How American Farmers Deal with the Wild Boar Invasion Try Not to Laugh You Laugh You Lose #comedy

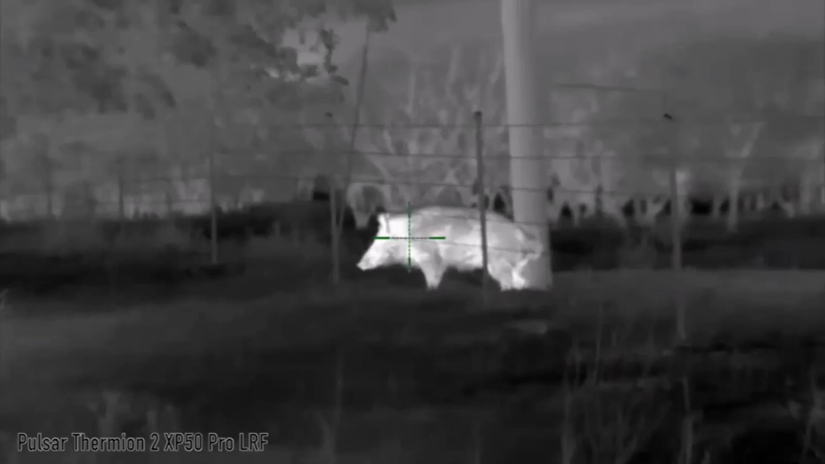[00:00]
Ah, nothing beats a good old power pole scratch. Who needs spa treatments? Oh, what do we have here? A snack? Don't mind if I do. Did I put on a few extra pounds, or has this fence gotten smaller?
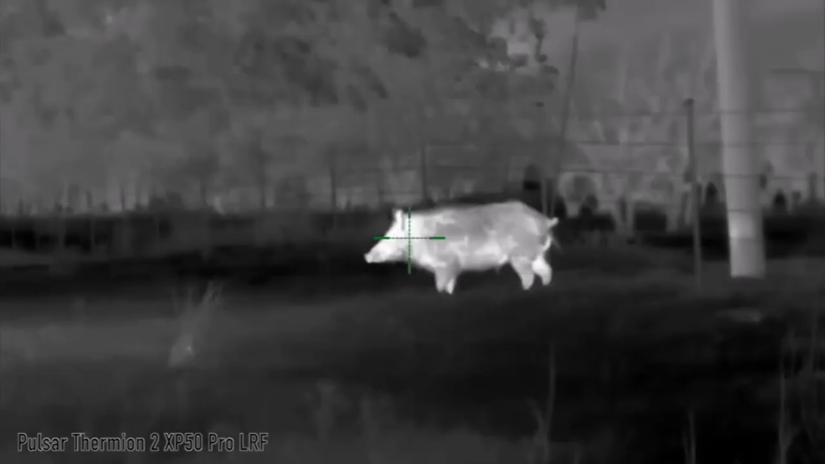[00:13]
A wild dog in its natural habitat. Well, sort of. Let's see if my hunting skills are still sharp.